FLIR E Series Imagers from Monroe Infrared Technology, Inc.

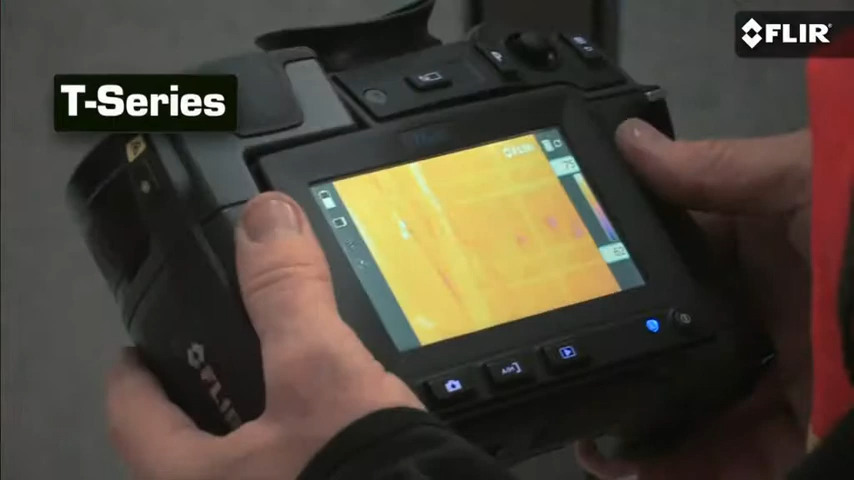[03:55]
It's got a unique rotating lens system that really makes it a lot more comfortable to aim overhead and from tough angles,
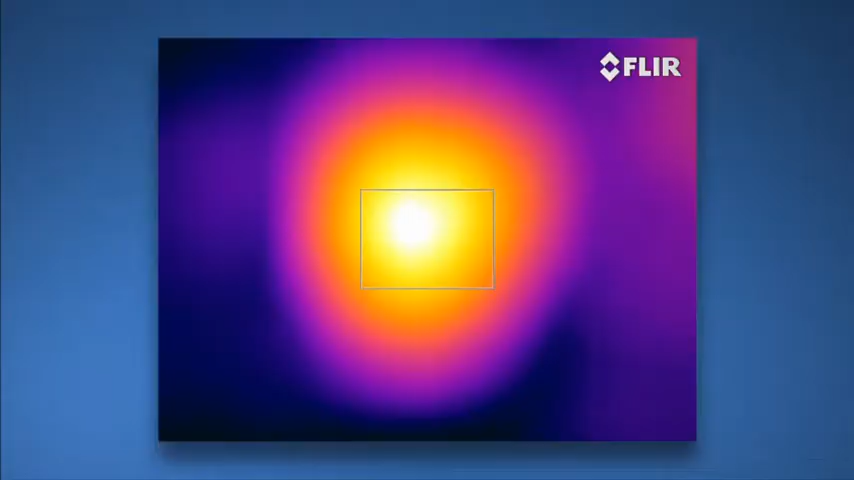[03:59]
plus autofocus,
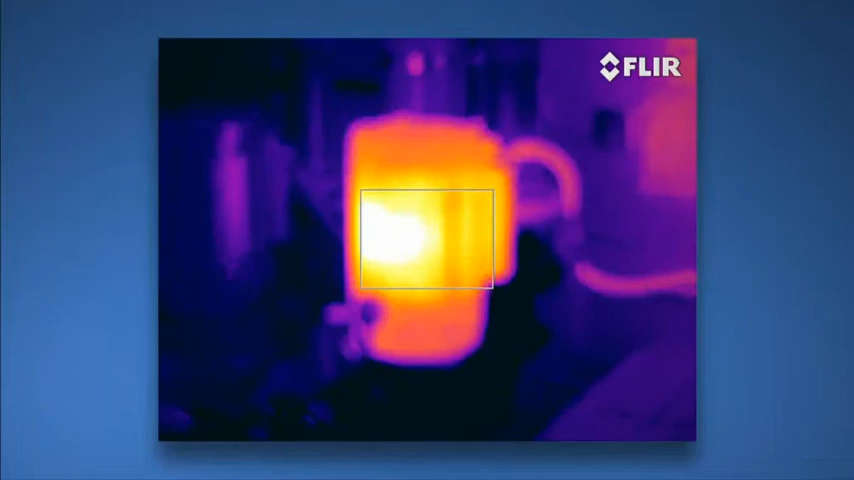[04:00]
640 resolution, MSX, the works. Check them out.